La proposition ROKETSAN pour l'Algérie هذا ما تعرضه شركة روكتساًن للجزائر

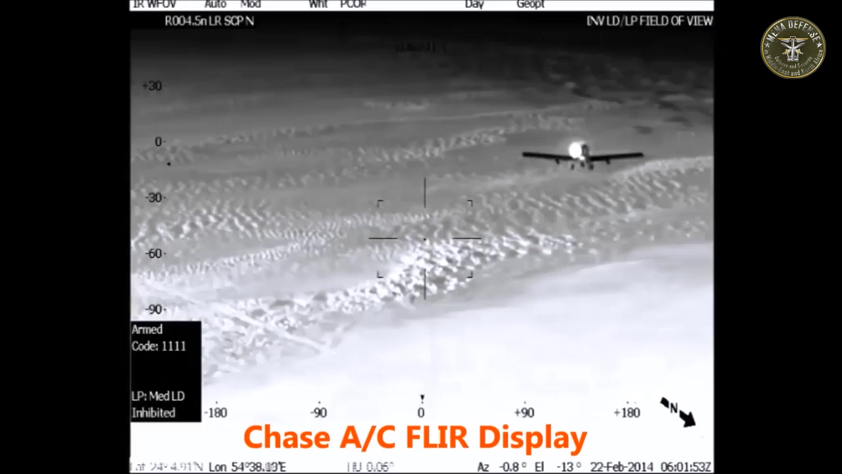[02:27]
crew and the personnel, protects their lives.
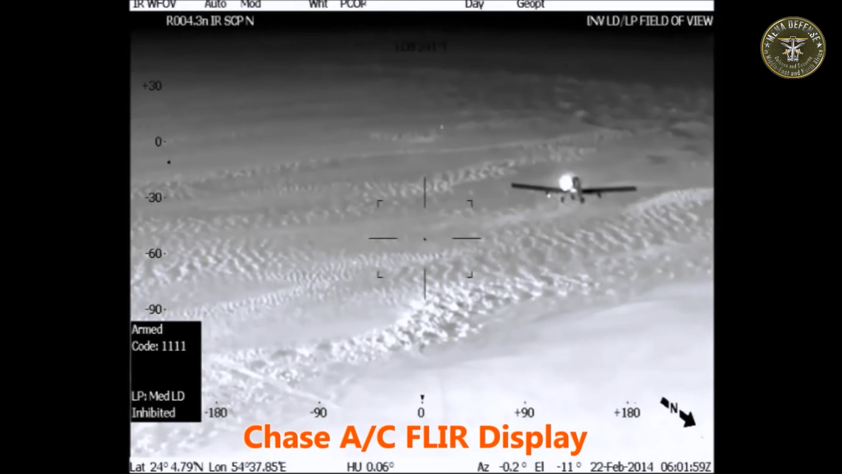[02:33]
There is no explosion, just smoke comes out. When the pilot sees the smoke, push the button and drop the missiles on the ground.